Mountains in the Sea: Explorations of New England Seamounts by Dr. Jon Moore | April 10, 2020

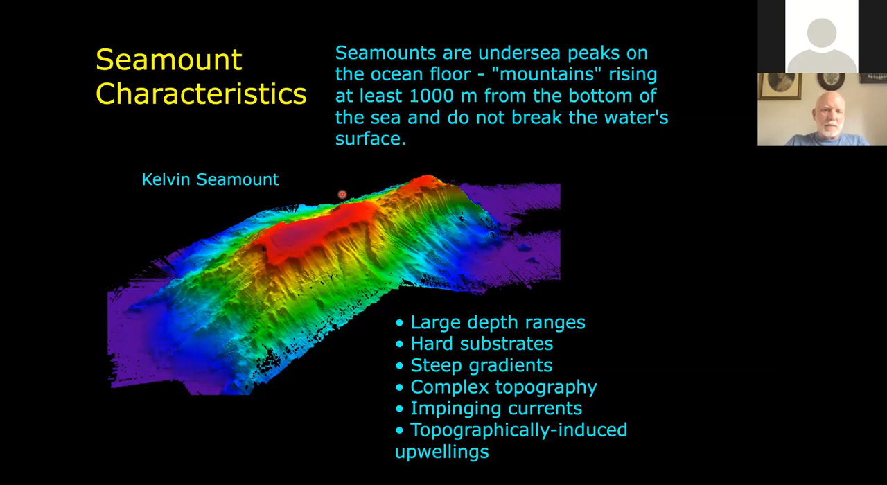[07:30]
And just to give you a sense of the size and scale of this, that flat top plateau right there that's in the center of the seamount, that's five miles long. So these really are huge structures.
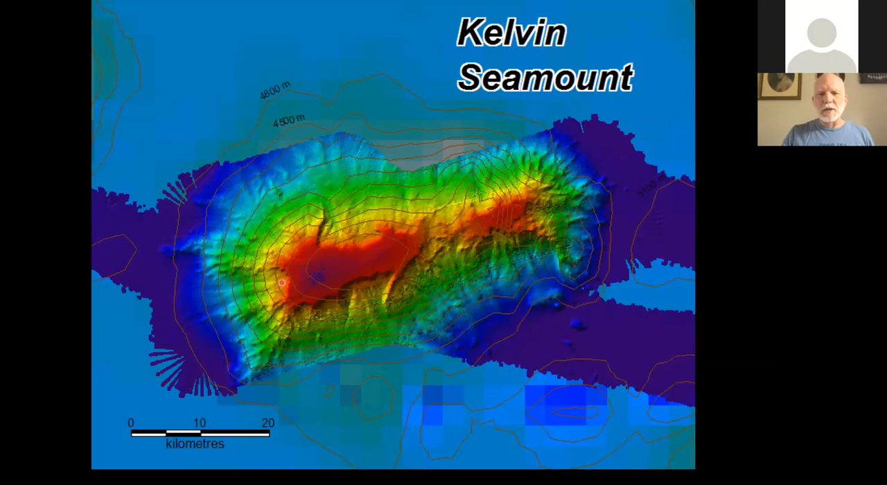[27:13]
basically landslides where portions of the Seamout collapsed and created a debris fan out here in the deeper abyssal depths. And you can see rotating this a bit more, each of those scalloped edges here represents a collapse of a portion of the original Seamout side.
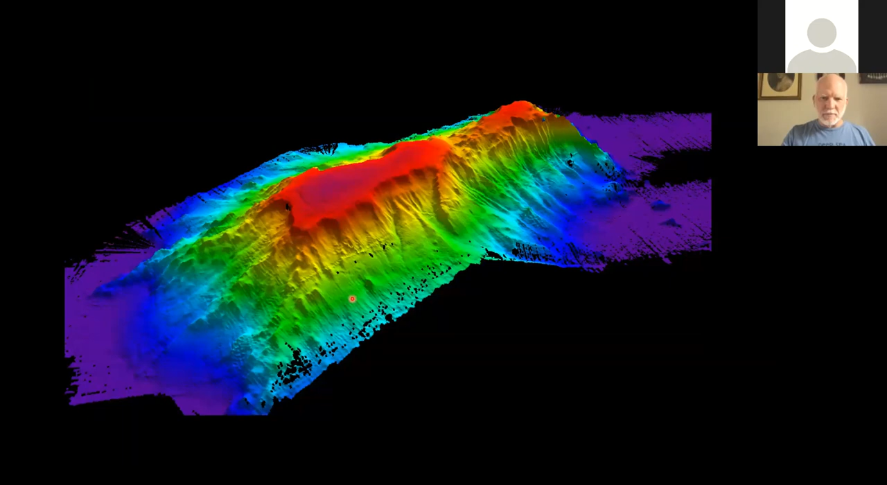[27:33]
And these fans here of debris down below represent the material that came from those landslides.